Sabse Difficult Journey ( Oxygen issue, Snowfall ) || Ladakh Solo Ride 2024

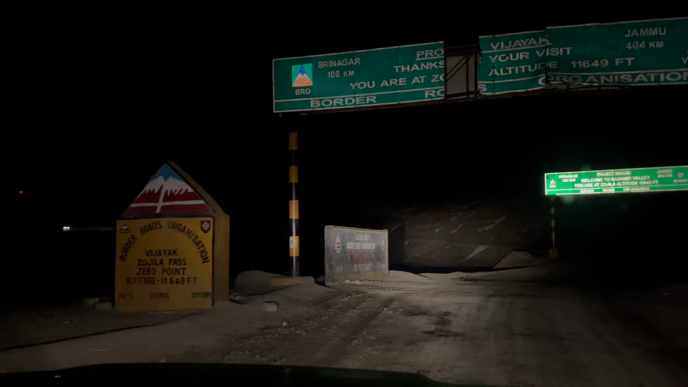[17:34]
ये देखिए गाइस, हम पहुंच गए हैं जो जिला पास, एल्टीट्यूड 11,649 फीट। ये देखो कॉर्नर में कैसे बर्फ पड़ी है। रोड तो साफ की गई है एंड व्हीकल भी बहुत निकले हैं, तो उससे बड़ा फायदा हो जाता है। और एंड वन मोर थिंग, अभी हम कश्मीर में एंटर हो चुके हैं।